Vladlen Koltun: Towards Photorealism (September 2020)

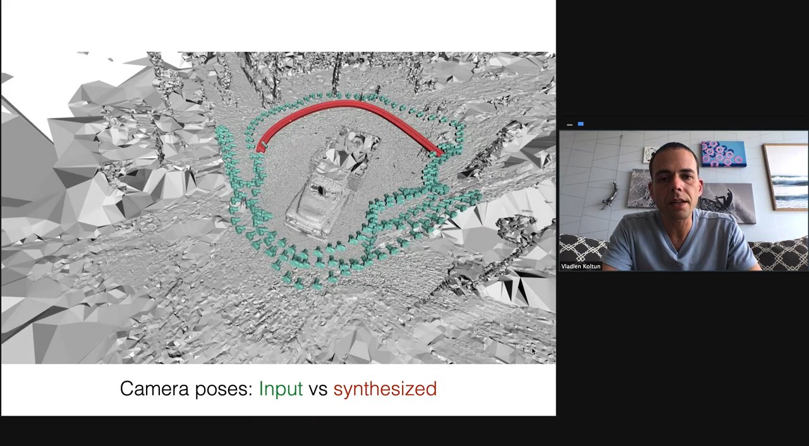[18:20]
in red you see the trajectory of target camera poses that was used for synthesis of this new sequence and you can see that the red camera
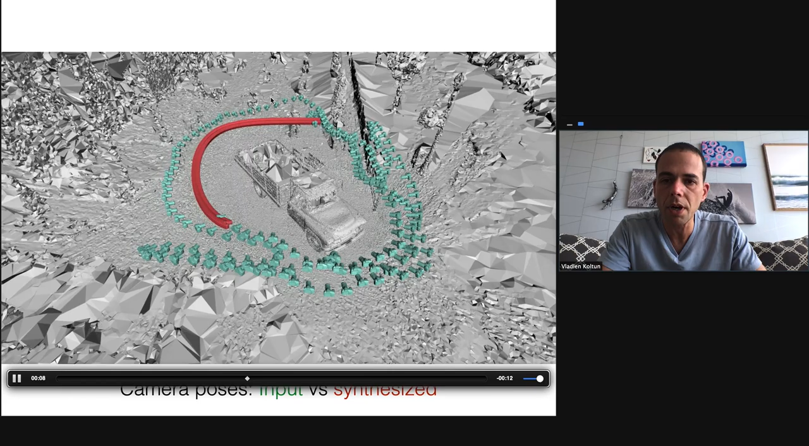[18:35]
poses walk through the scene quite freely they
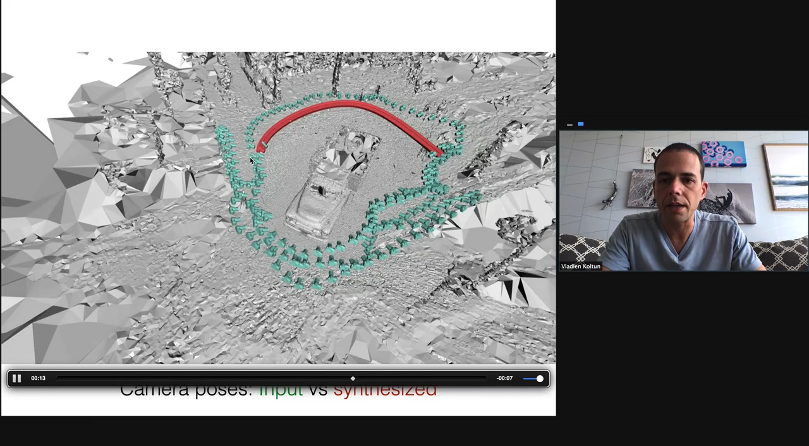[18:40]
don't stick to be near the green cameras they really
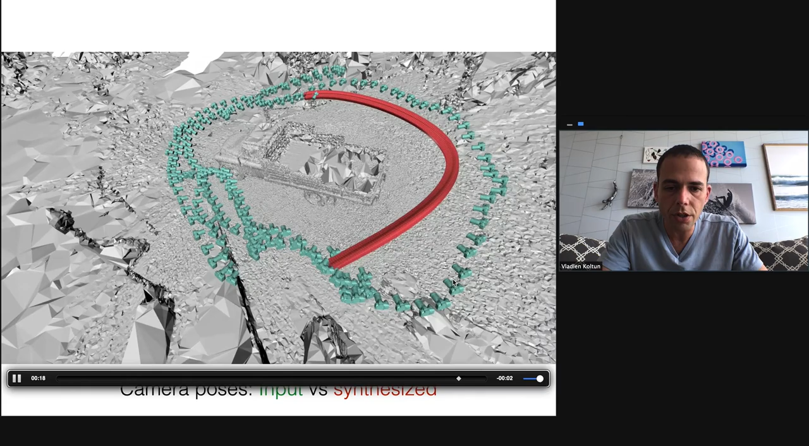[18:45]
walk into the scene quite a bit away
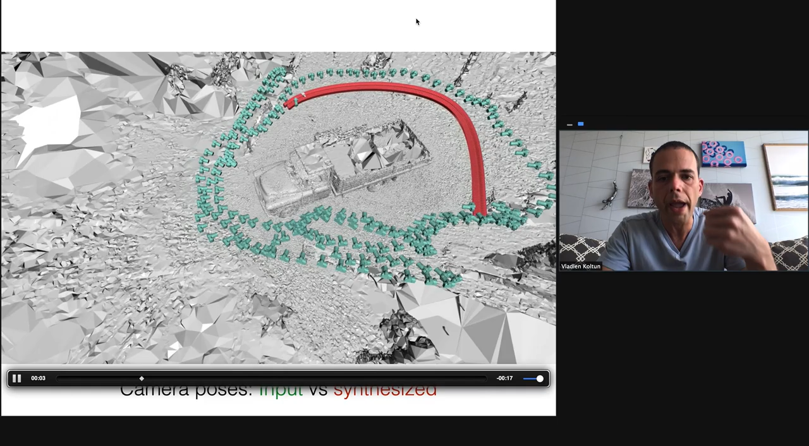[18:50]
from where the camera was they walk about a meter or more towards
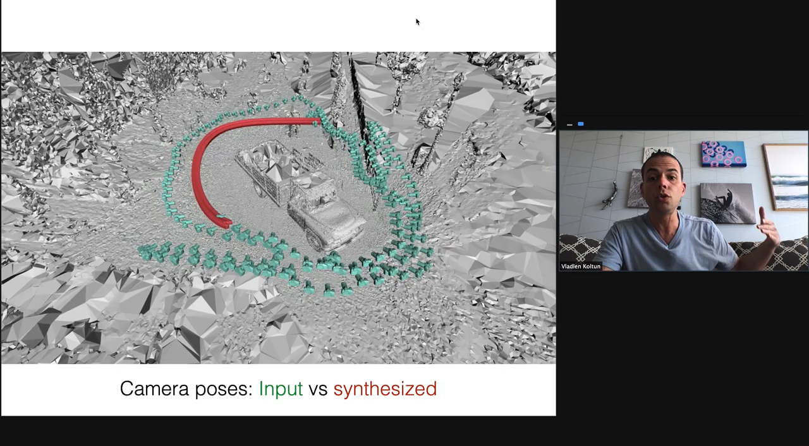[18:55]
the truck really walking into the scene seeing
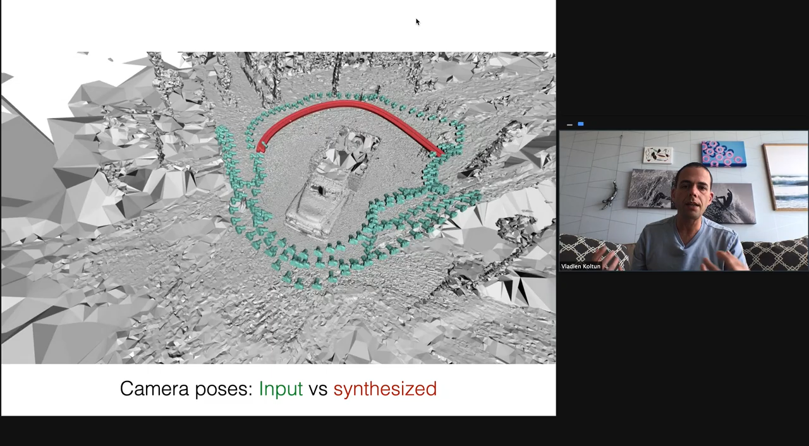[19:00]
the scene from different viewpoints different levels of detail
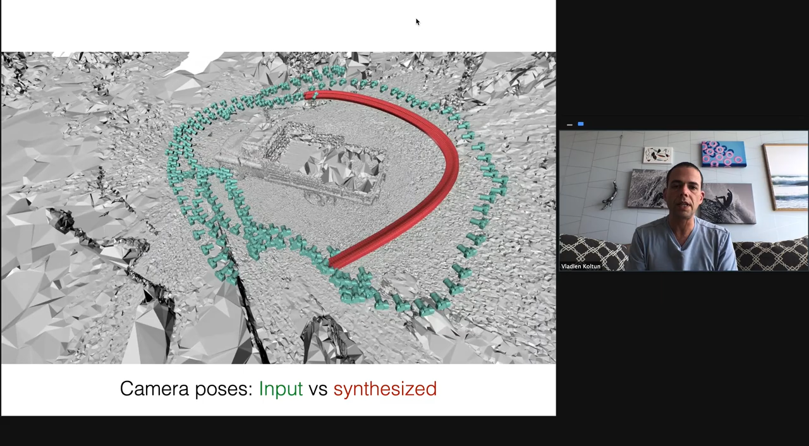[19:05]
it's this kind of unconstrained free view
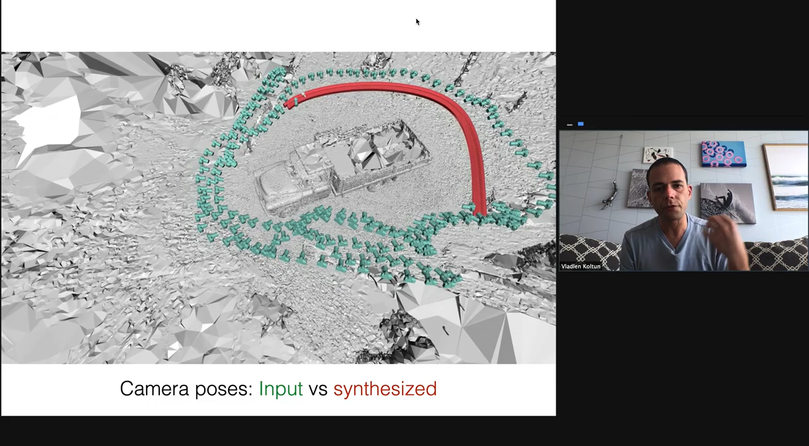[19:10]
synthesis that we are after let's talk about how this is done this is an approach that is strongly rooted in
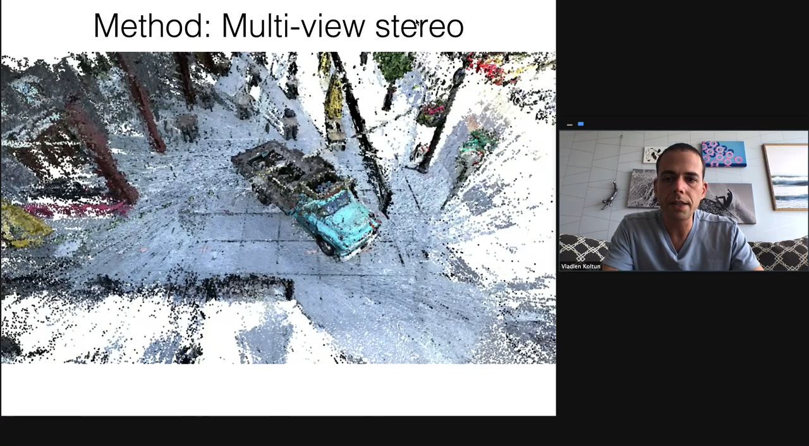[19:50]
scene is covered in more detail more densely but the reconstruction is also quite noisy multi view stereo
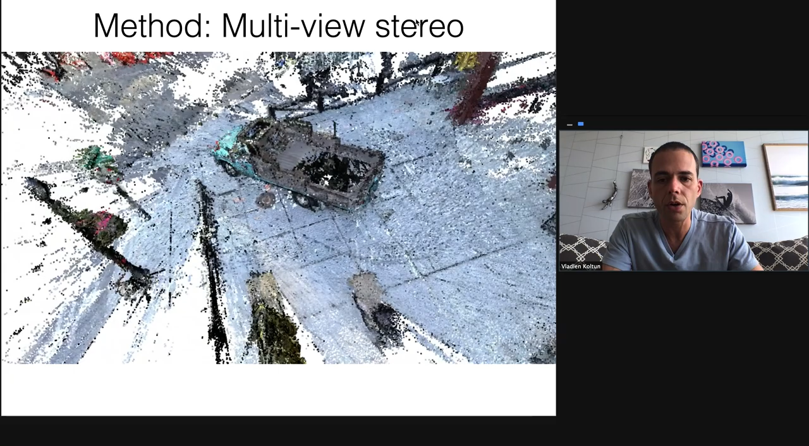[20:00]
can yield results that are quite noisy and to deal with this noise we then perform meshing we
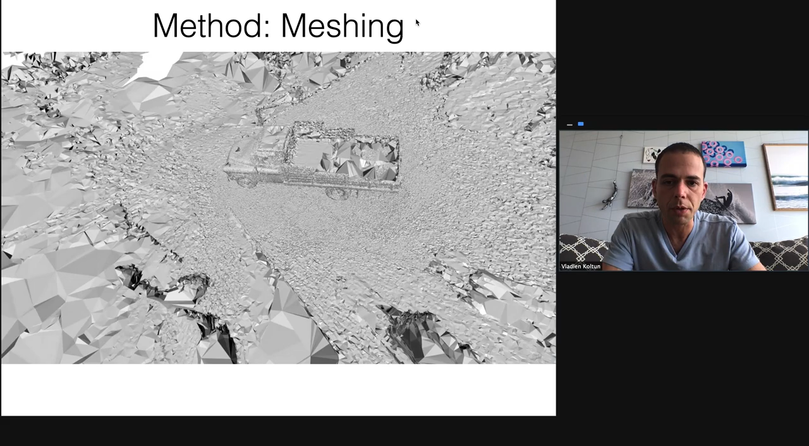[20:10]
perform surface reconstruction to reconstruct a cleaner surface that covers the scene this surface this 3d
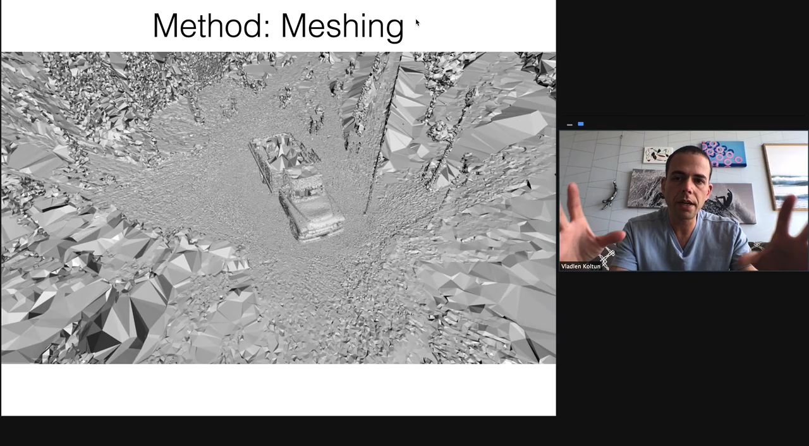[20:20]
reconstruction is used as a scaffold for our technique it is used as the scaffold for view synthesis the view synthesis itself